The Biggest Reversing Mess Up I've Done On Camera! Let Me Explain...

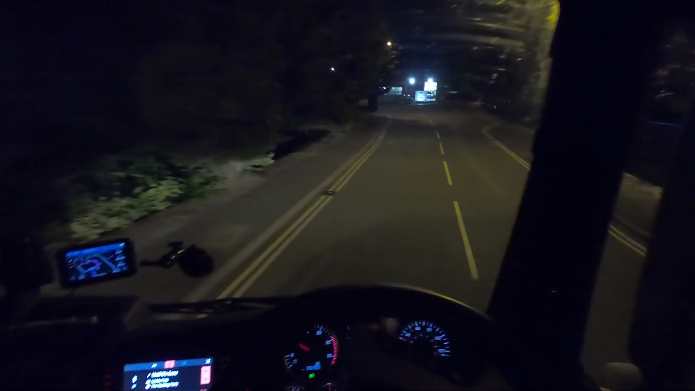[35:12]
If you look straight in front of you now, I don't know if you'll be able to see it on this camera, straight in front where that white hall is,
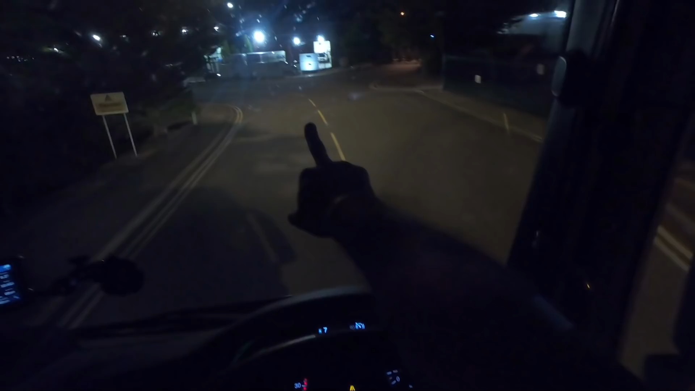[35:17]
I've got to reverse this double-decker into that hall. But, like I said, that guy is going to get there before me.
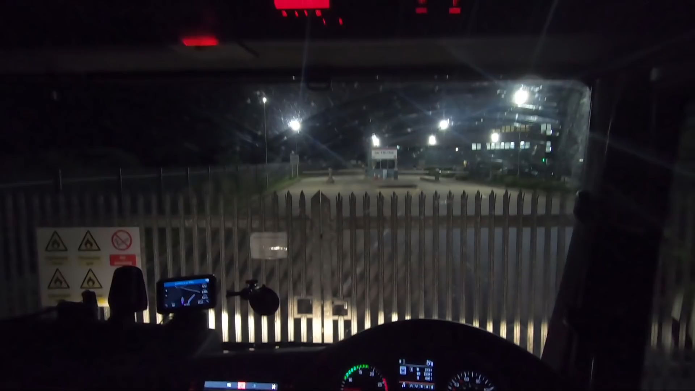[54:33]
Is he going to walk down here and let me in? Is that Mr. Security Guy? Mr. Security Guy's over there, I think. Is he? Is not he? Is he? Is not he? He is. He's coming. Yeah! He's coming for let us in. So this trailer's empty. There's nothing in it. All they did was empty me and then said you can go. I was like, oh, sweet.
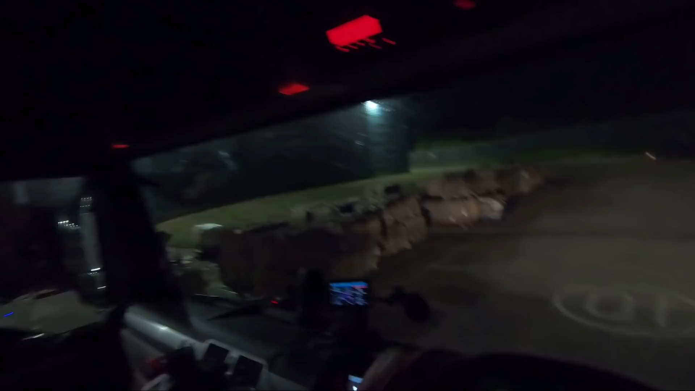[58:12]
Let's aim for line. Not in that cage, maybe. Possibly.